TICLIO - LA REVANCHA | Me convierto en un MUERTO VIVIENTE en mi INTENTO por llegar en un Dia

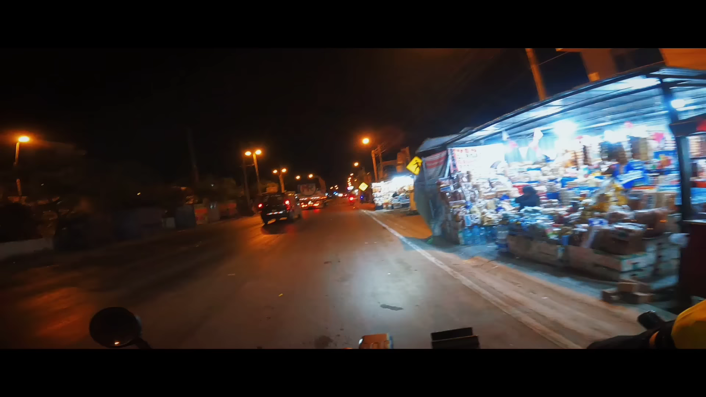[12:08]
2:25, partiendo del peaje Corcona rumbo a Cocachacra. Siempre hay que tener cuidado acá en los cruces ferroviarios porque si uno entra en un mal ángulo te puedes meter al hueco del riel y tener un accidente. Oh, minivan, minivan, ¿eh? Hay un pequeño tramo de minivan, aunque no estoy usando el tramo.
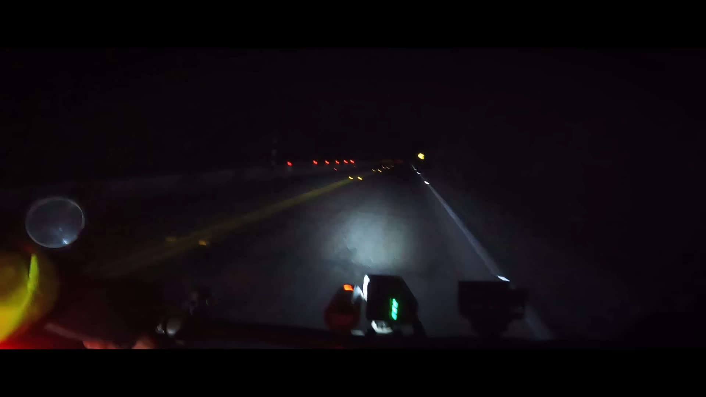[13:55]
corríamos el río, creo que era una roca. Otro túnel, gente, otro túnel. 3:44, llegando al puente Verrugas.